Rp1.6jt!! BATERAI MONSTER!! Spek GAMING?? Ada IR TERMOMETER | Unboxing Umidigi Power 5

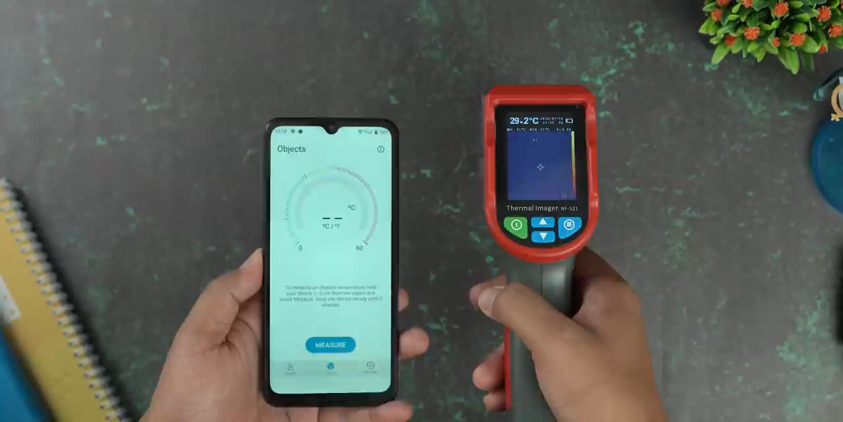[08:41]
Kita coba ini ya Ya jadi Suhunya bisa
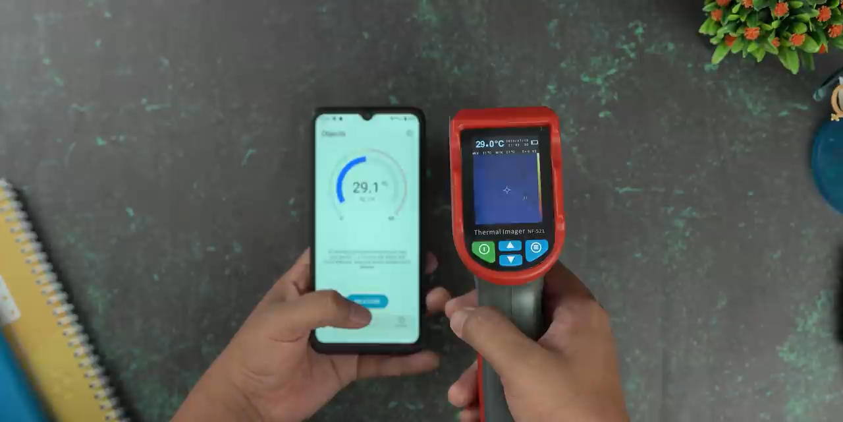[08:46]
On screen: spot 29.0°C
dibilang hampir sama ya 29 Jadi akurat Coba sekarang di tangan saya nih
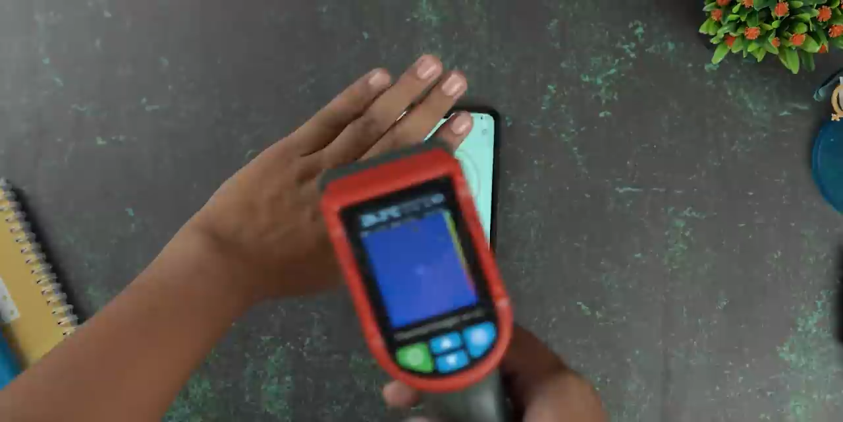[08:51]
Di tangan saya naik ke 31 ya 31
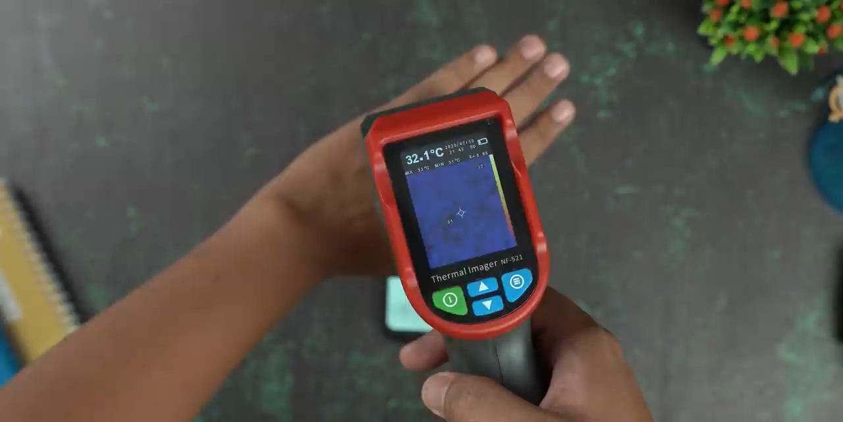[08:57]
On screen: spot 32.1°C
Terus untuk ini Kita coba tangan saya